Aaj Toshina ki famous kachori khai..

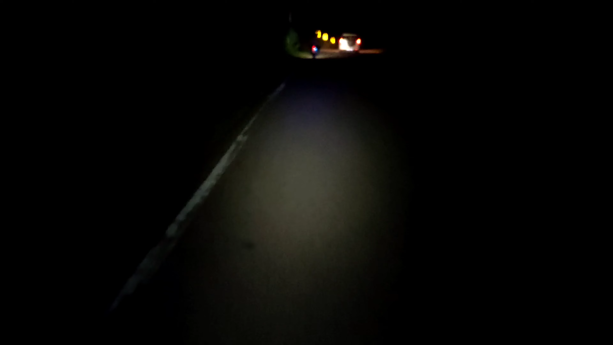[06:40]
दोस्तों देखो आज थोड़ा सा लेट हो गया घर जाने में, तो लगभग 8 बज रहे हैं क्योंकि कुछ थोड़ा सा काम हो गया था, तो मैं घर जा रहा हूँ और देख रहे हो आप बिल्कुल अंधेरा हो गया।